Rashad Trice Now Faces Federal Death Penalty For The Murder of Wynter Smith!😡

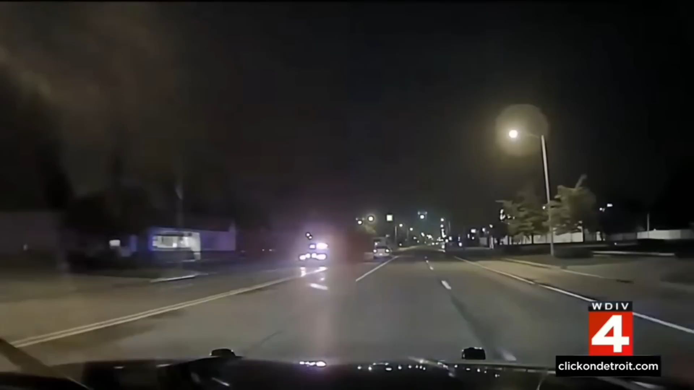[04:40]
He just tried to swerve at his car. Only on Local 4, the chase to find Winter Smith.